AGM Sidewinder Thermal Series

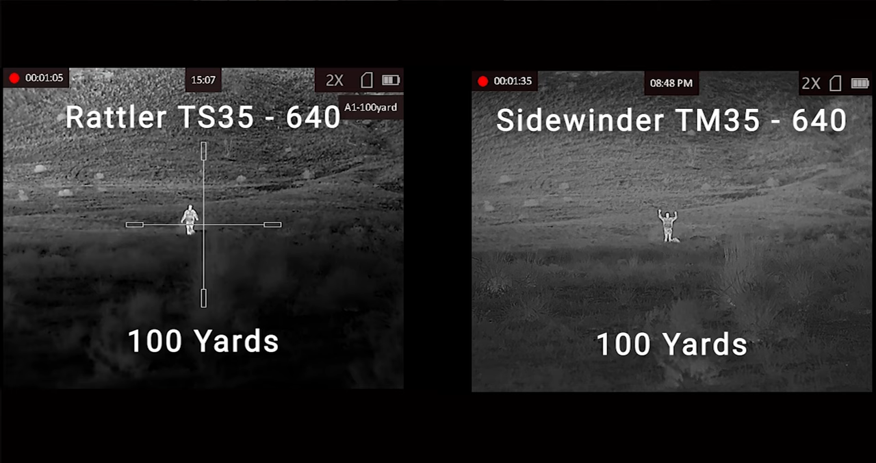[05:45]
Essentially, you can basically see and you can tell that with the Sidewinder, you get more detail. So you're going to get more leaves, you're going to get more blades of grass, you're going to get more detail and just a better image quality with this handheld device than some of the other optics that we have to choose from.
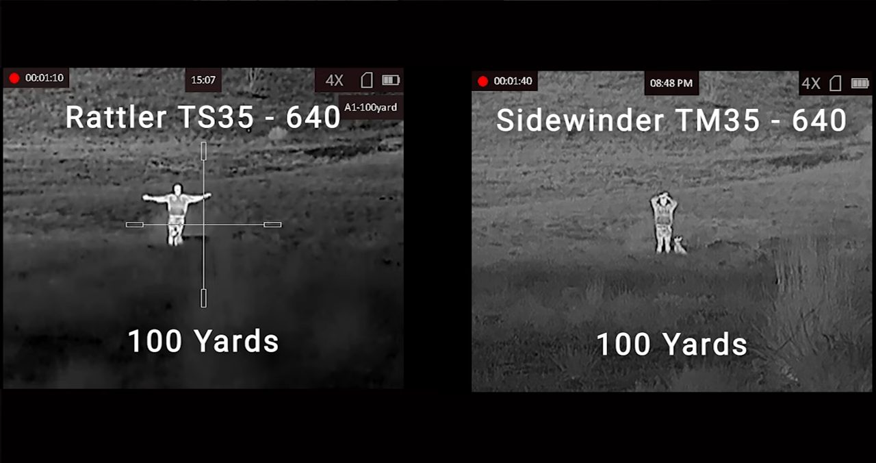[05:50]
On top of all of those internal features, another one worth mentioning is the onboard memory,
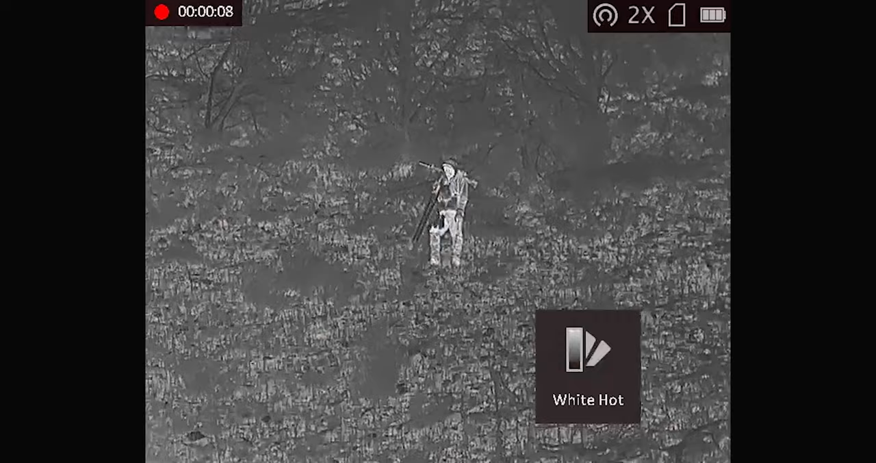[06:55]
You'll have all of the same color palettes, you have all of the same contrast and brightness settings,
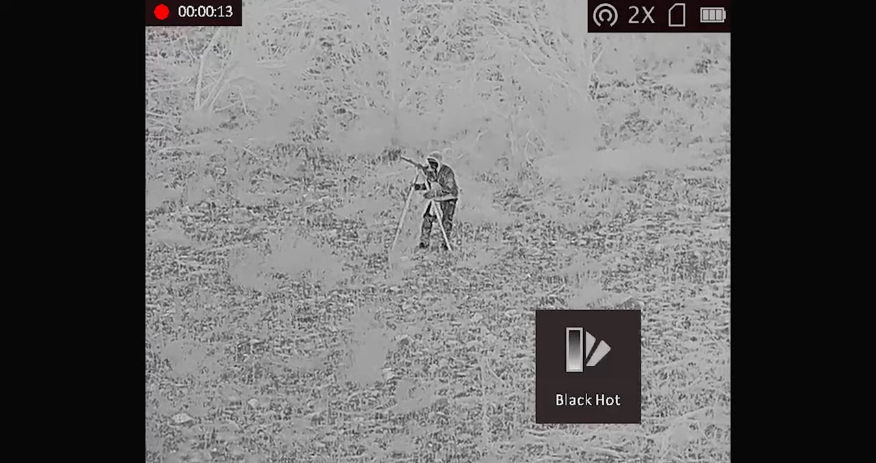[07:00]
and any of the other things that you want to do to kind of personalize the monocular for your needs.